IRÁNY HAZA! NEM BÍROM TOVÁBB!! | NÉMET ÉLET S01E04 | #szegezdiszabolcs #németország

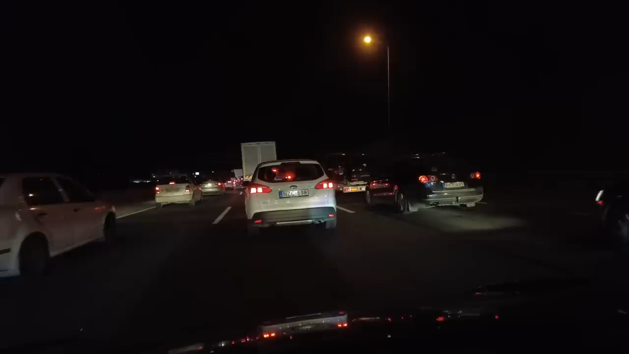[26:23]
úgyhogy itt valami út összezárás van vagy sáblezárás van és amiatt szólt is a GPS hogy vigyázzak hál' Istennek nem volt baleset a nagy fékezésben pont láttam egy olyan videót hogy valahogy le volt lassítva az autópálya és hátulúval aki nem vette észt az itt teliben belerongyót mindenkibe ez fenn is van a szem itt a Youtube-on úgyhogy most itt elvileg egy 10 perc van amit elveszít az ember de utána már csak